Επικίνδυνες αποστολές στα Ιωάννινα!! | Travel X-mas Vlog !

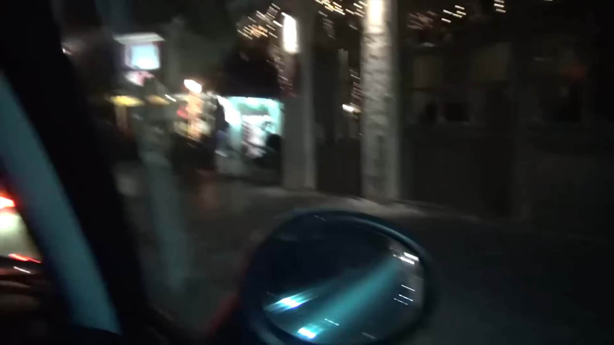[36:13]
Λοιπόν, λογικά θα είμαι στην επιστροφή ένα και όταν ψάχνουμε τροφή για τον Πάρη, θα λέμε σε λίγο. Πήγιο! Μείνουμε για πάντα εδώ. Φάγαμε. Ήπιαμε, βασικά δεν ήπιαμε. Ήπιαμε νερό.
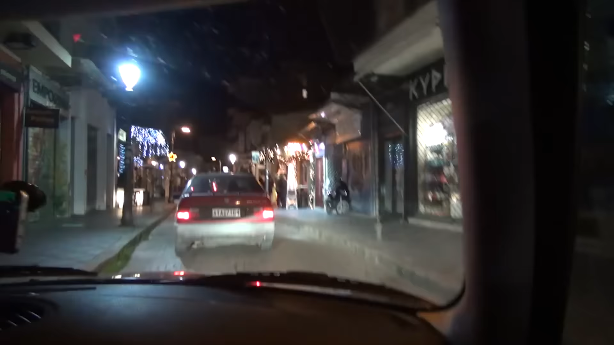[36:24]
Είμαστε κολλημένοι στα στενά των Ιωαννίων. Λοιπόν, δεν ξέρω γιατί τίζευε ένα λάδι να πάμε από εδώ πέρα, Κώστα. Αλλά έχει και κίνηση εκτός των άλλων. Γεια σου, φίλε.
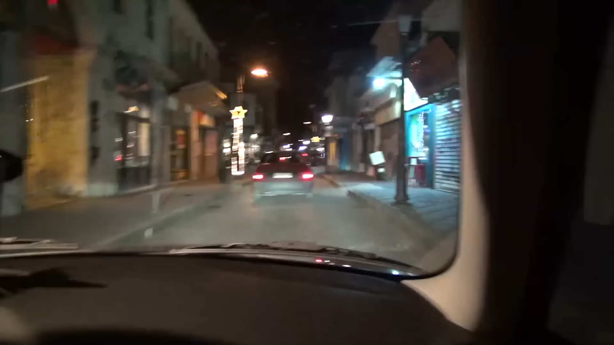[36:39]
Δεν είναι λες και είμαστε στη Φλωρεντία. Πες σου λίγο ότι ήταν η Φλωρεντία και φύγαμε από τα γενιά. Πήραμε το. Ρε παιδιά, ακούστε το ξενοδοχείο μας είναι δίπλα στο.
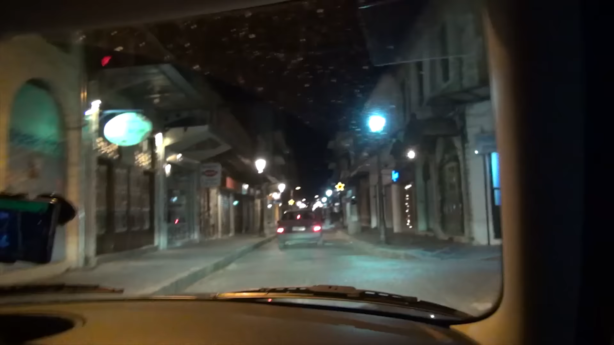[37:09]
Ρε φίλε τώρα, ή έχεις τζέτ ή δεν έχεις. Το προσγειώσαμε σε στυλά και φάστε ποιος αυτά, δεν φαινόμαστε τώρα. Ναι, και στη φορά μετά που φάναξε, τι λέμε. Άμα γίνει κάτι, να βγούμε κατευθείαν, έχουμε και τα ιδιωτικά μας, Αλεξίσιο, ένα παύλα, ανεμόστατο. Ποιο σου στερέκι. Παιδιά είναι πολύ ωραία εδώ πέρα στην Φλωρεντία. Είδατε και πετύχαμε και Έλληνα μπροστά, πολύ περίεργο.
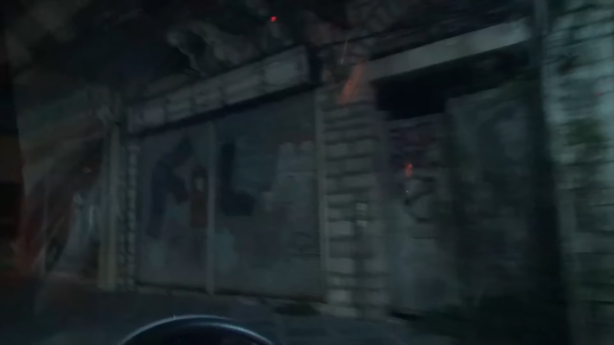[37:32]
Μην βλέπετε. Και είμαστε ελληνική συγκίνηση. Όχι, μην βλέπετε τα τυχαία πα Γιάννενα που γράφουν παντού. Είναι φάντων πα και στη. Ναι, πήγαμε συνοικία Γιάννενα, γι' αυτό βλέπετε και ελληνικά. Βλέπετε εδώ. Πού έχουμε πλήξει. Σταθήκαμε. Να, ο Λετζής ήρθε από τα Γιάννενα και άνοιξε τη Φλωρεντία εδώ. Εδώ βλέπουμε την αρτοπία Πορίκη. Πορίκι, πορίτσι μου, έτσι λένε.
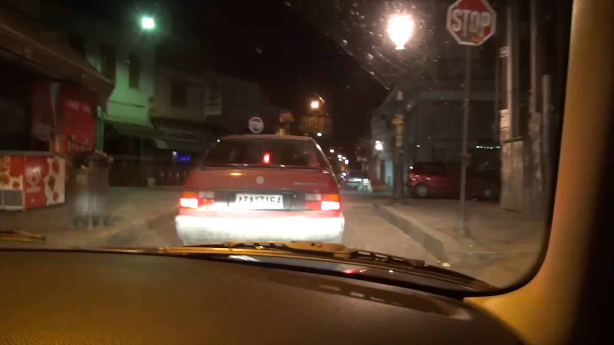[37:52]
Είναι ιταλικά το πορίκι. Το πορίκι, σημαίνει πορτοκαλί. Το stop πάντως είναι σαν το ιταλικό, δεν ξέρω τι λέτε. Πάμε να φέρουμε τις προμήθειες για τον Πάρη, μήπως και ζήσει.